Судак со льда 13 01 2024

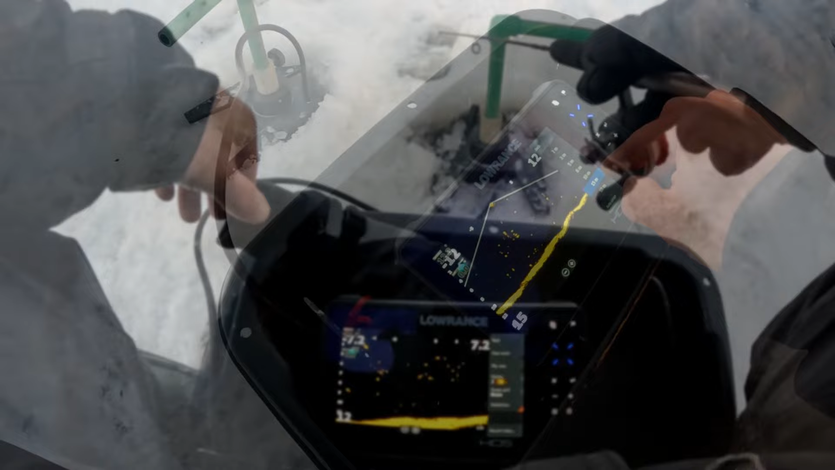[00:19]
Огромное количество пузырей. Но просто какой-то водоем бродит.
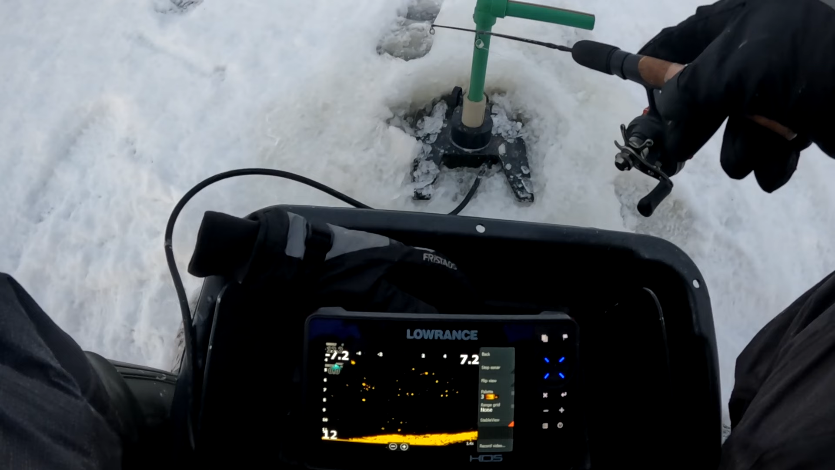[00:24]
Ощущение такое. Со дна поднимается какой-то газ.
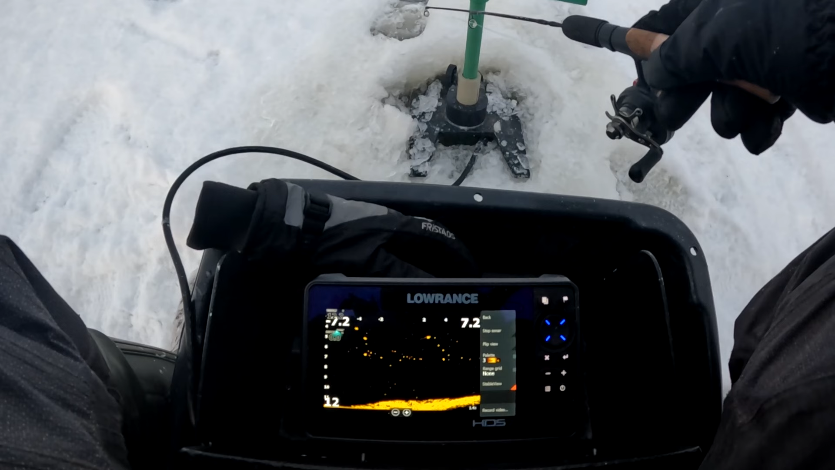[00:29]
Хорошо ли здесь рыбе. Не знаю. Я здесь вообще впервые. Ни летом, ни зимой не был.
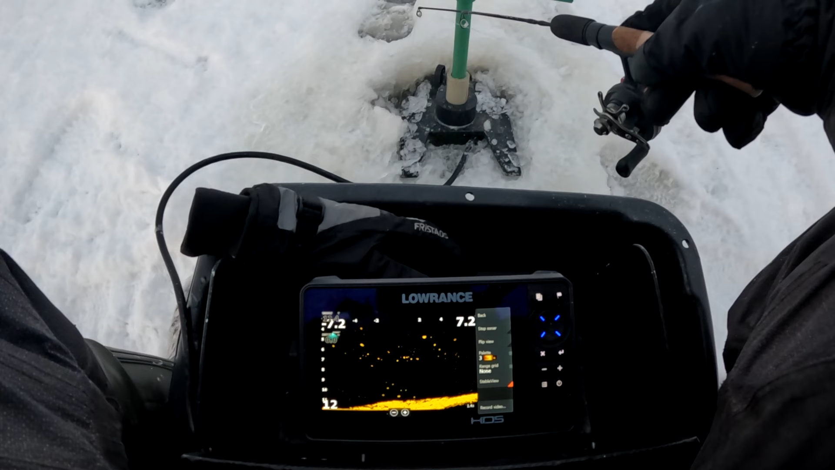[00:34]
Ну, знаю, что по осени ловили судака. Но так уж быстро отсюда свинтить он не мог. Поэтому решил проверить. Никого. Пока жизни нет.
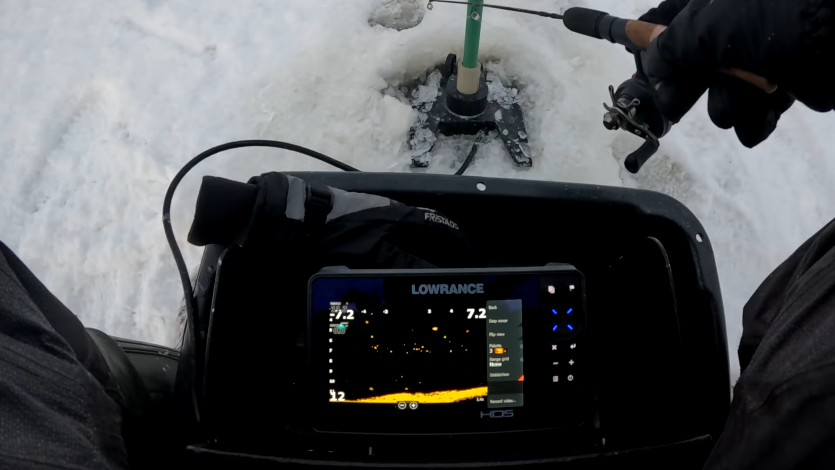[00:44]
Придунный слой вообще голый. Пустой. Пузыри. Ну что. Новое место.
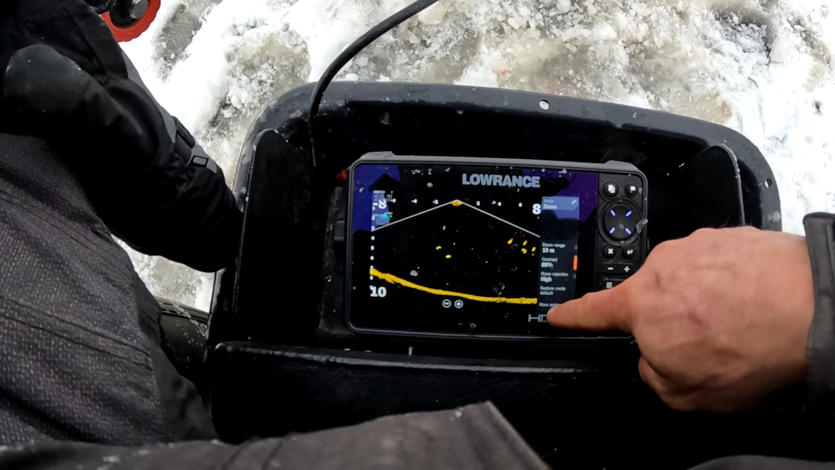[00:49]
Из хороших новостей. Пузырей нет. Ну, рыба.
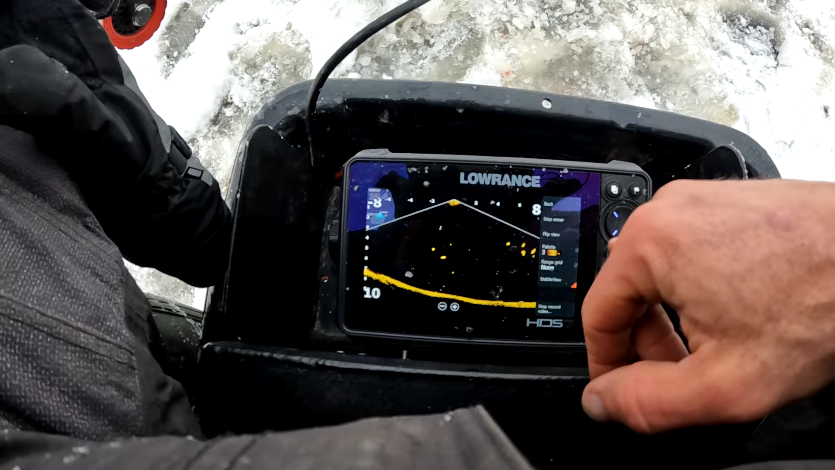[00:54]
Вот какая-то белая. Стоит на 3-4 метрах. Без движения. Не знаю, как на это реагировать.
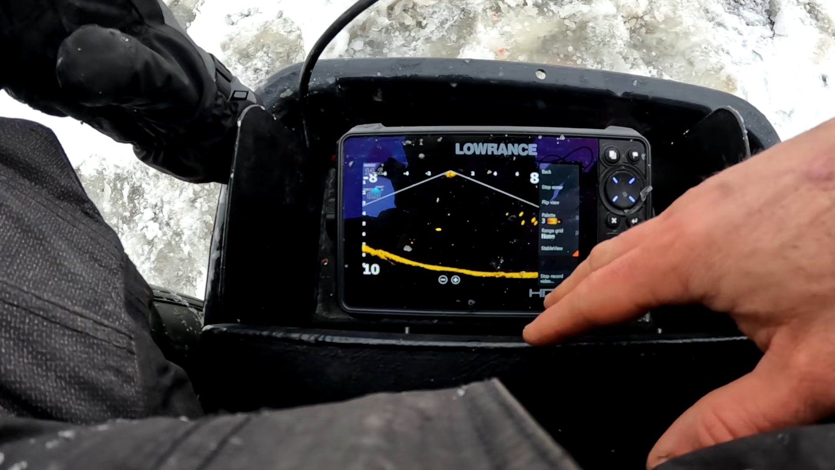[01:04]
Пока выводы делать еще не могу.
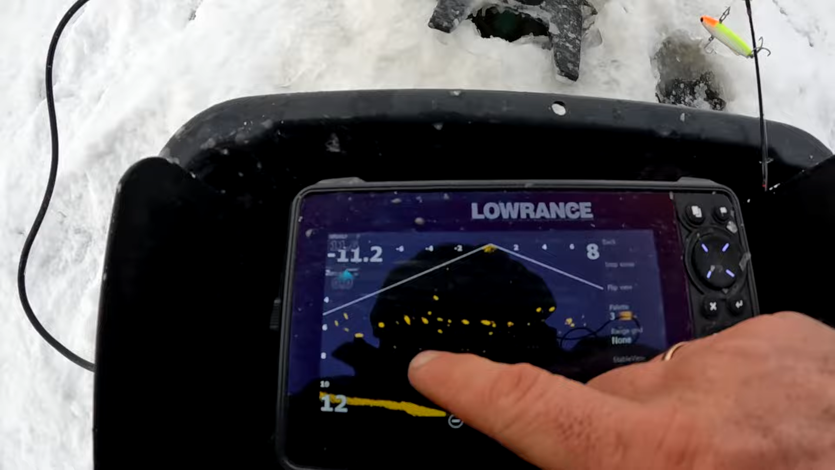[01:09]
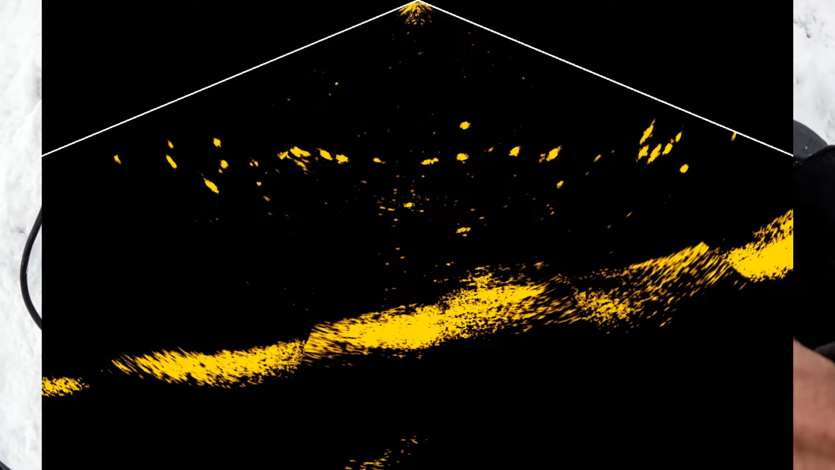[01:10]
Ну, вот очень наглядно видно, как слоем по 5,5-6 метрам стоит рыба.
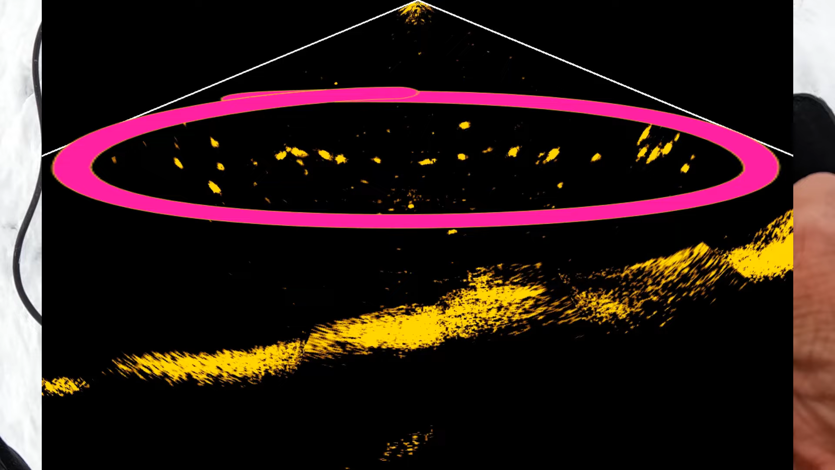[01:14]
Ни внизу, ни выше.
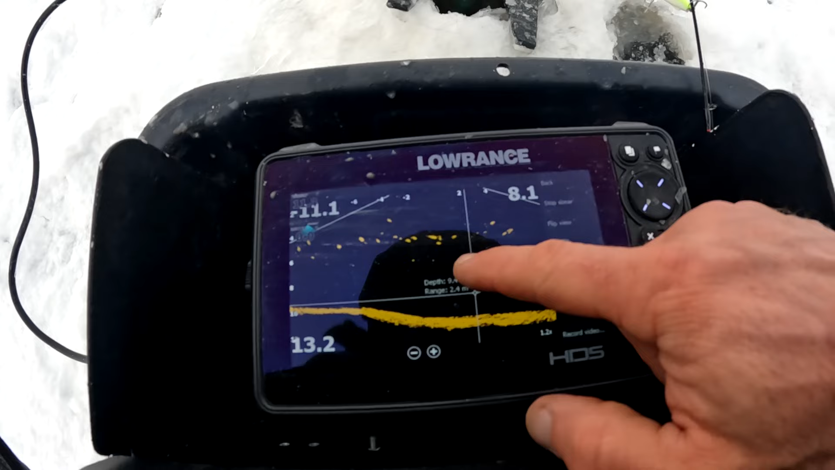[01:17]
Никого нет.
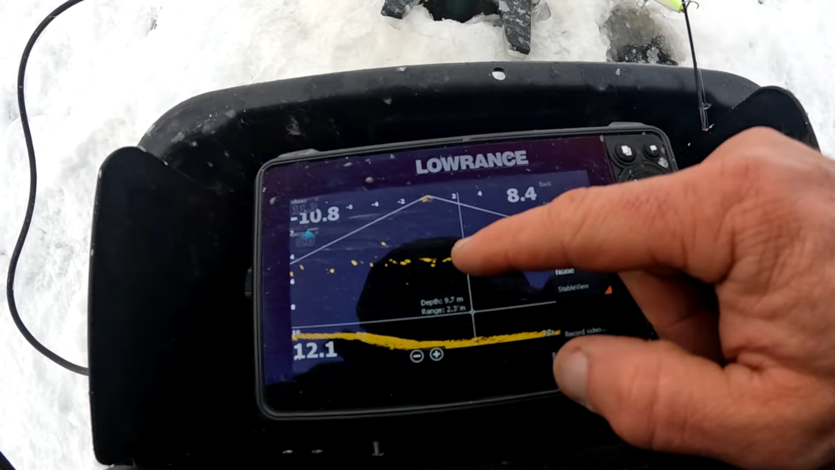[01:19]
Ну, что делать. Эхолот подсказывает, да.